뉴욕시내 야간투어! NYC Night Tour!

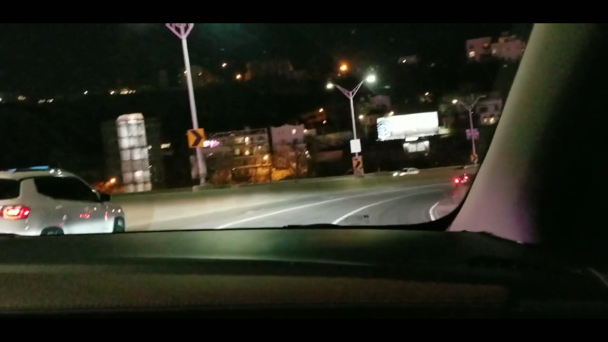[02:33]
Not staying in their lane. Did you honk? Yes. Saying watch out?
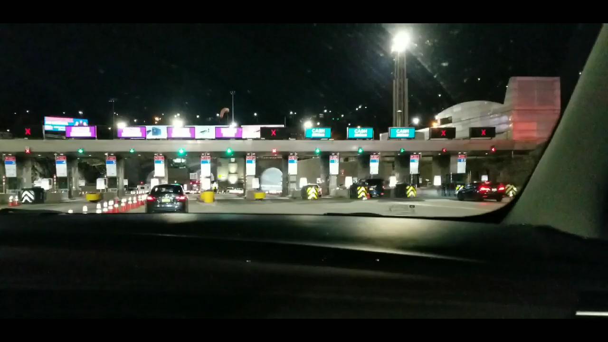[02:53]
Because instead of putting on his blinker, he's just...
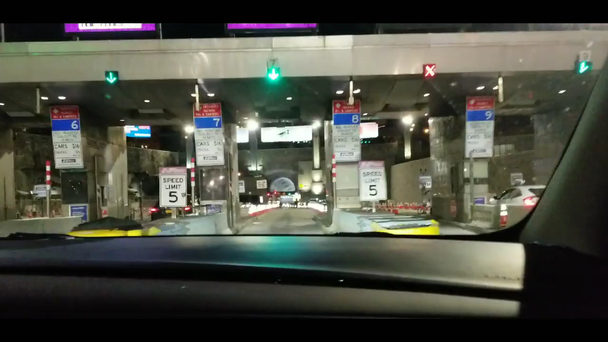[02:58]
honking? No, he was just drifting out of his lane.
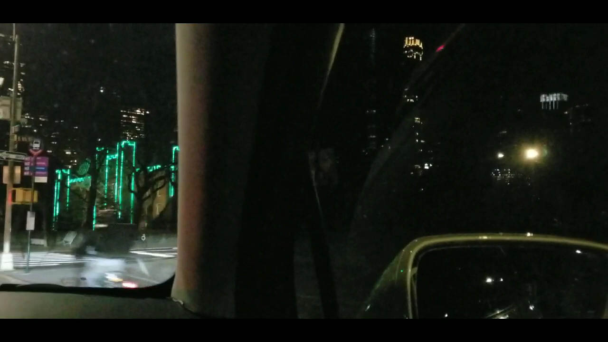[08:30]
A driving tour. Like a castle.